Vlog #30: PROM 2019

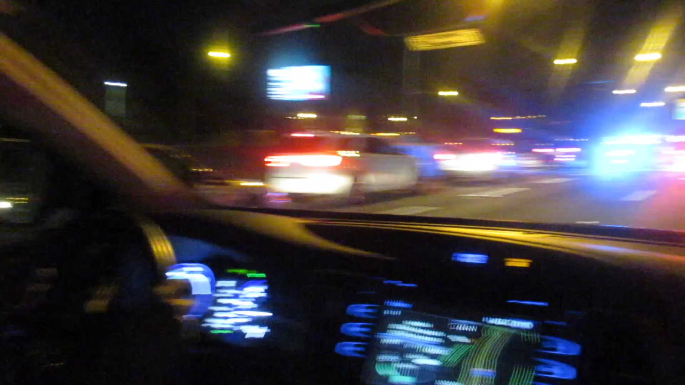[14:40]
Yo, wait, leave that. Oh, yeah, look. You see that? I need to get over. Okay. Thank you.